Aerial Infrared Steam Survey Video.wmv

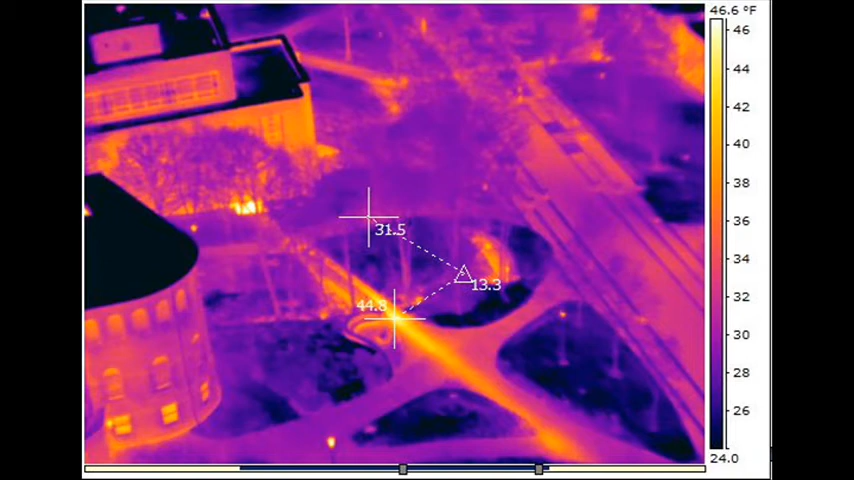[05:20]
Next, we see a false color infrared image that highlights the highest surface temperature of this line segment. The false colors facilitate recognition of small temperature changes along the line. We see from the image that the highest line temperature is 13.3 degrees Fahrenheit above an adjacent paved surface. Finally, we can compare our present images with one acquired in a survey conducted three years ago. This image shows the same area contained in the prior image, but from a different viewing orientation.
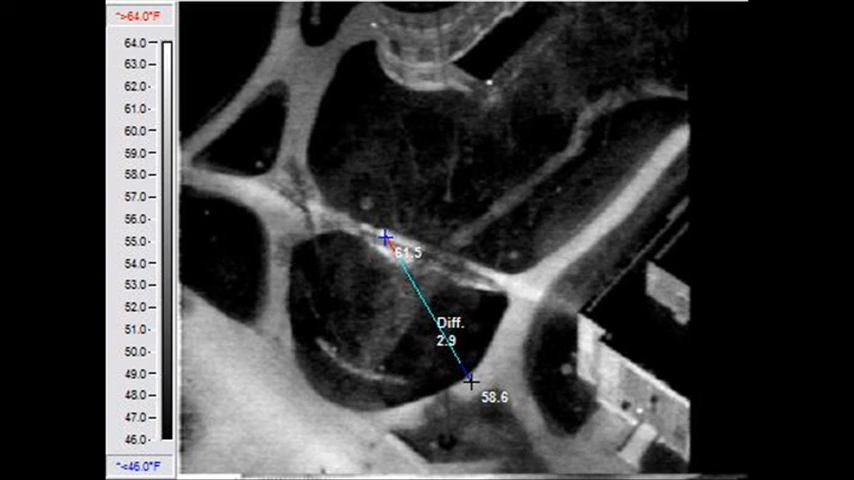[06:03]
in fact, occurred along this line segment, and a leak is likely.